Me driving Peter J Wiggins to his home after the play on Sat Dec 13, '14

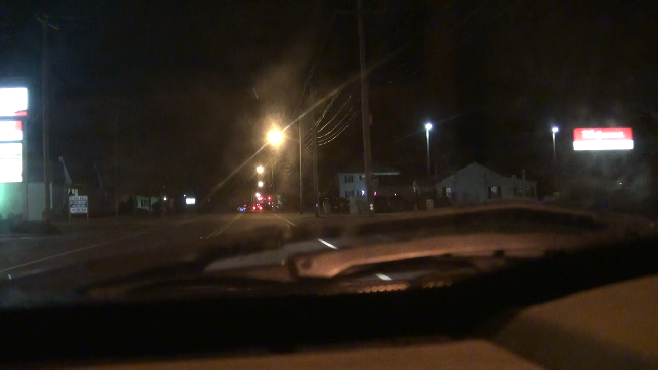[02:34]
hmm. Look, it's a nice Saturday night here on Route 123. The play was good. I also liked every, all the plays. Yep. All the little scenes. We're approaching Norton Center now here on Route 140. Center here on Route 140.
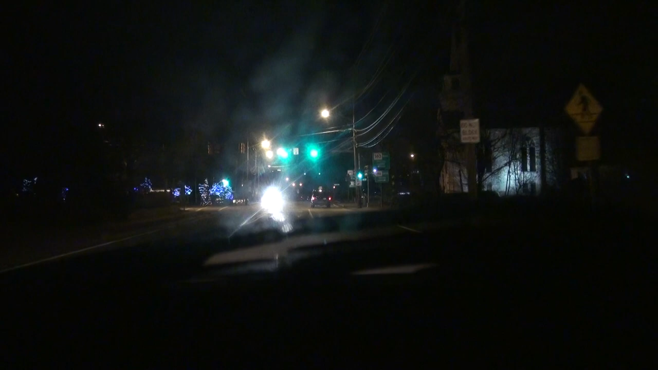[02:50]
Yes. So, hold on this oncoming traffic now. Just get the green night. Oh, I'm actually going to wait. Yep. Yep. I know this intersection in West Brockton.